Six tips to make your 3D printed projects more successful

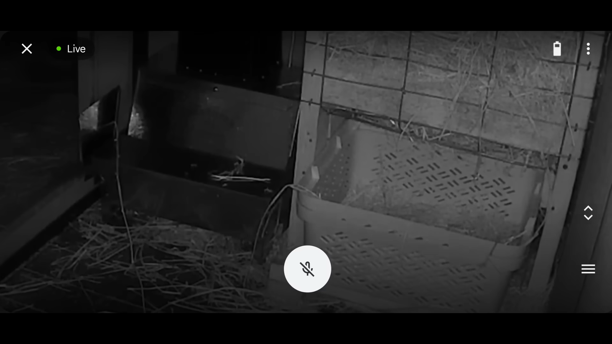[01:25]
And I'm pleased to say this has been remarkably effective. It only took a week or so before the rats gave up and went elsewhere. But worryingly elsewhere is not very far away, and that's the chicken feeder. I think it's clear from this footage that the rats are having the time of their life with this. It's easy, safe food, their nest is next door,